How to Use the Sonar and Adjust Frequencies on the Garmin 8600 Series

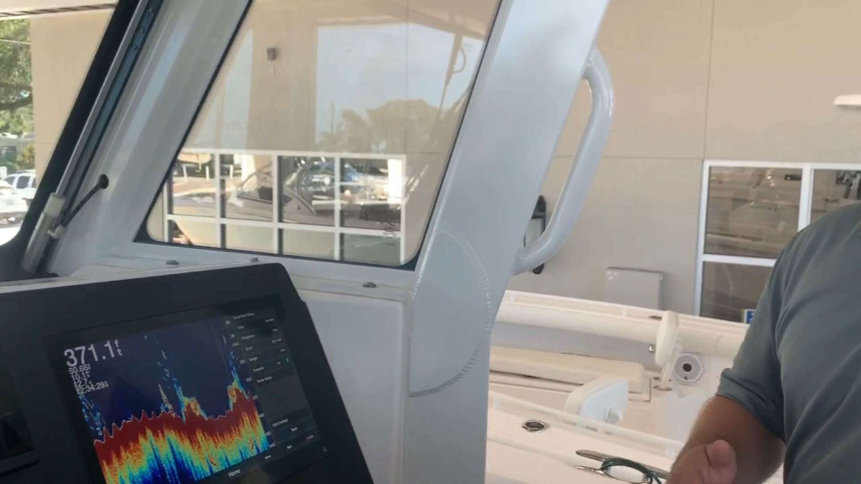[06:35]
your frequencies, your mediums, your highs, your lows and how you want to set yourself up for success when you're going out there fishing and really dial in that bottom machine.